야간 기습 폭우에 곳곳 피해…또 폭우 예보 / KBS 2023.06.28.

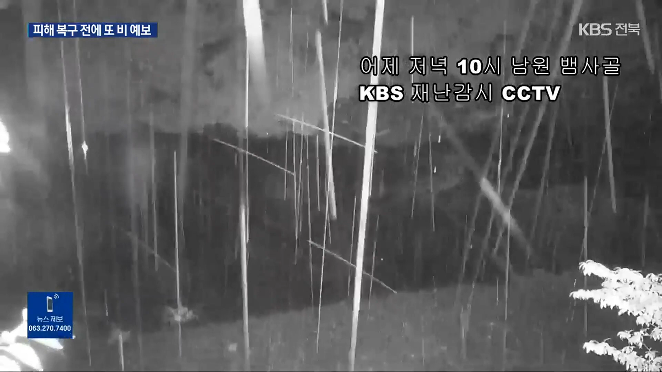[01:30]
어제 저녁 8시 때만 해도 잔잔하던 남원 뱀사골 계곡에 불과 2시간 뒤 앞이 보이지 않을 정도로 세찬 비가 쏟아졌습니다.
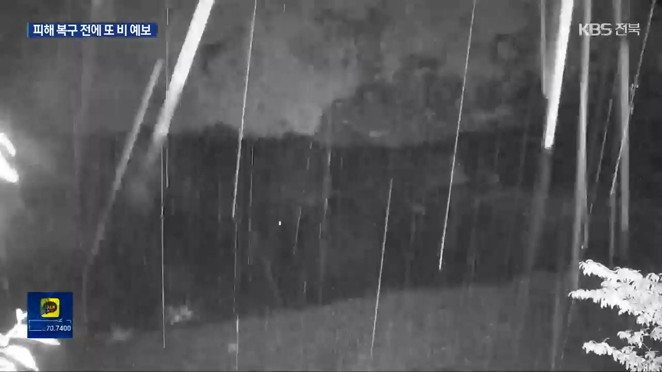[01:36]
실제 남원 뱀사골에는 어젯밤 10시 시간당 40mm가 넘는 비가 기록됐습니다.